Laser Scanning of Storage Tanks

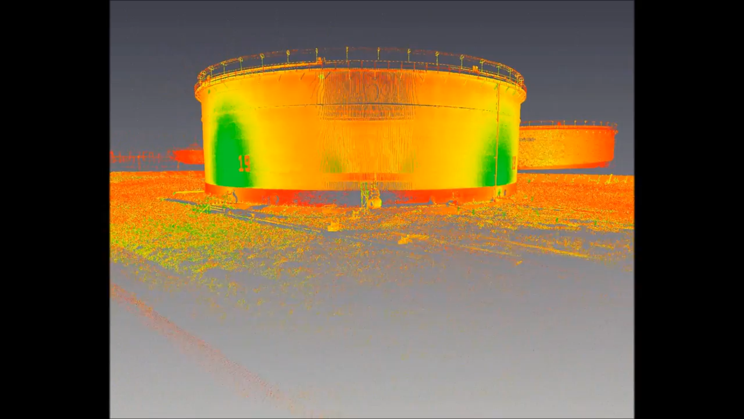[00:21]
the laser scanner can capture up to 50,000 measurements per second. This results in a very dense cloud of data points, each of which are to the same accuracies as those measured by the total stations. With 3D laser scanning, we can collect a large amount of positional data in a very short space of time.
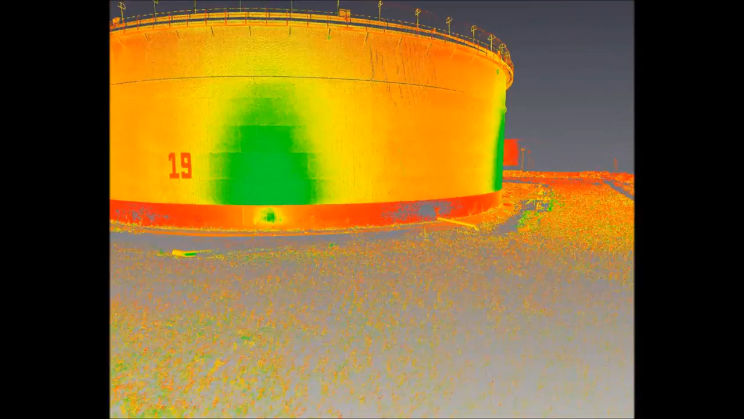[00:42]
A rich data set allows us to visualise and analyse tanks in great detail,
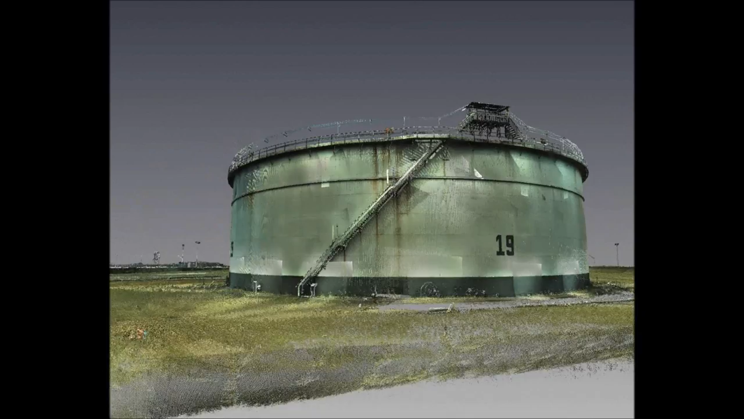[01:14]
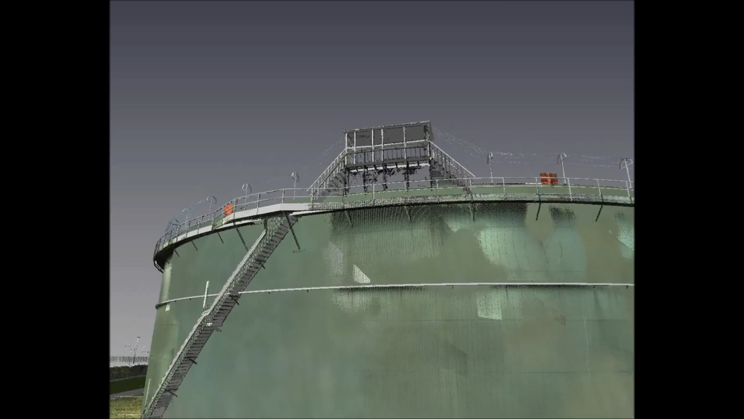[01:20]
3D modelling of the storage tank and its surroundings allow us to create a comprehensive data set that can be used to obtain direct measurements and volumes,
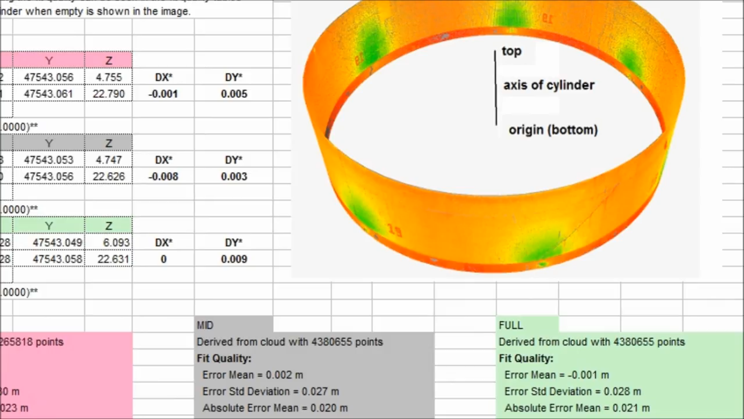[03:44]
From the scan data, we can analyse the tilt of the storage tank at different states of fill and monitor both the tank and its foundations to quantify changes that may be caused by settlement or subsidence.